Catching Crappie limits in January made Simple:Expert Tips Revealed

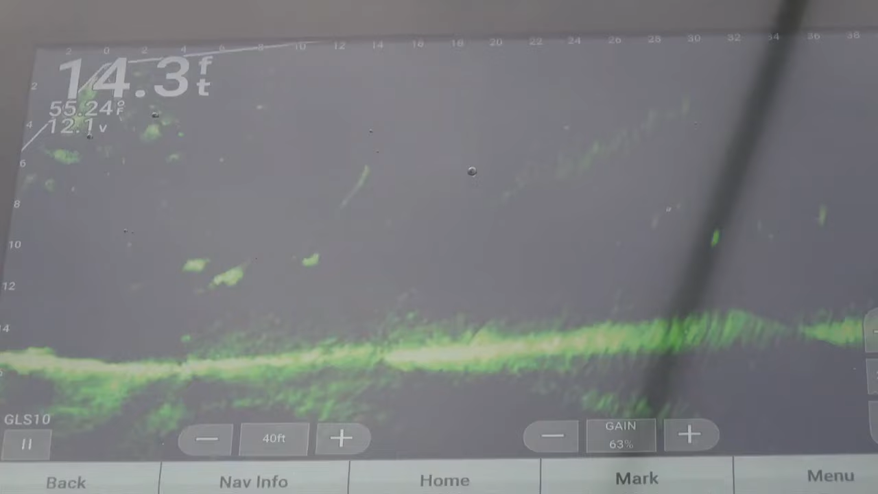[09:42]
On screen: depth 14.3 ft
right up underneath us we want to lower that lower down see how the other fish looks bigger he seems to like that blue
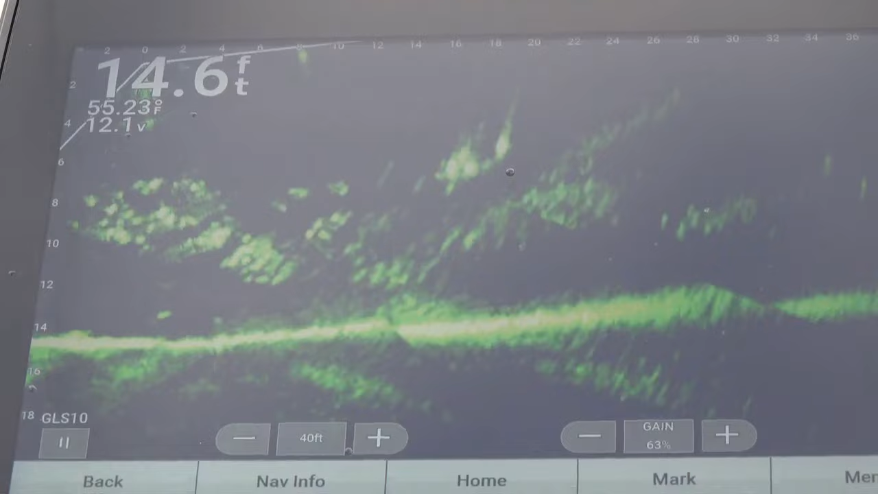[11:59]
On screen: depth 14.6 ft, water 55.23°F
see that group of crampie right there he went up and hit the chartreuse tail that's the blue with the chartreuse tail right there I like that little chartreuse tail that's a good fish ten and a half